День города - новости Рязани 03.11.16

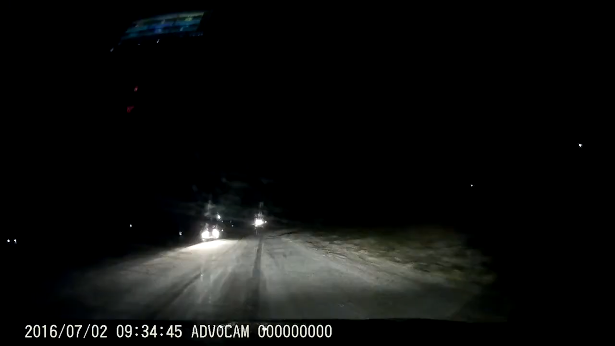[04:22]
Однако это не помогло избежать аварии. Машина девушки вошла в неуправляемый занос.